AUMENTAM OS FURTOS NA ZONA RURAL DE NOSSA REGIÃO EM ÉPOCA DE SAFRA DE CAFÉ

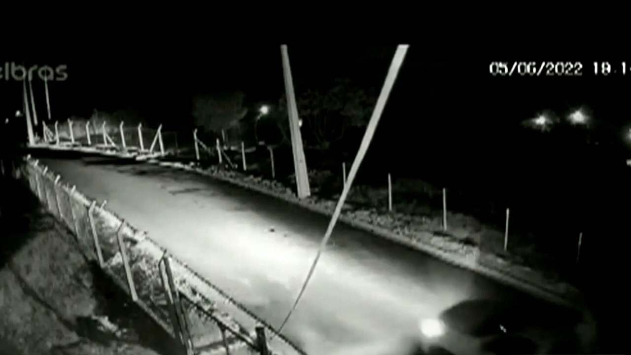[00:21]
Na época, os suspeitos taparam as câmeras com sacos plásticos, para dificultar a identificação.
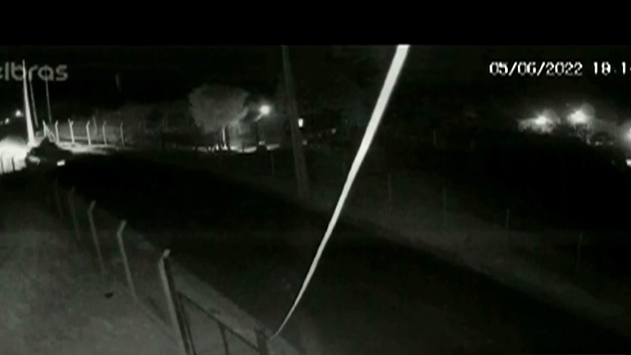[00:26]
No vídeo, ainda dá para ver uma caminhonete chegando ao local e indo embora.
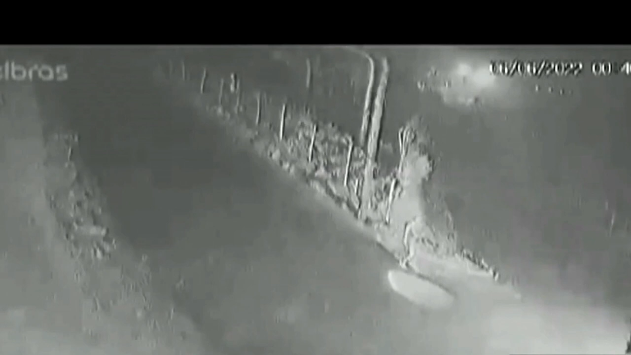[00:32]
Horas depois, o mesmo veículo retorna e dois homens descem. Eles vão em direção ao barracão. Segundo a polícia militar, os criminosos fizeram um buraco na parede para ter acesso ao local. O caminhão, carregado com 250 sacas de café, foi levado. O veículo e a carga não tinham seguro. Na ação, os criminosos ainda furtaram 60 quilos de café e arrombaram o cofre, mas não conseguiram pegar o dinheiro.